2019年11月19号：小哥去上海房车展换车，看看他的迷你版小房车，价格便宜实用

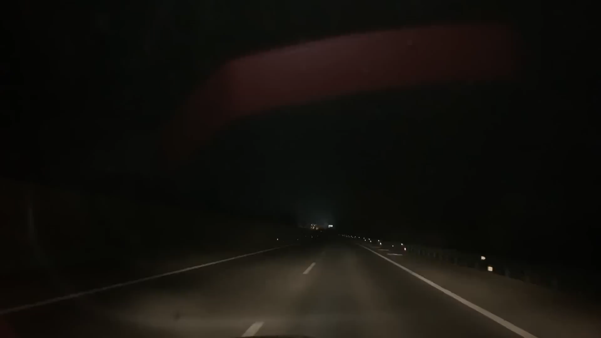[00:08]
开了一夜的车外面下起了雨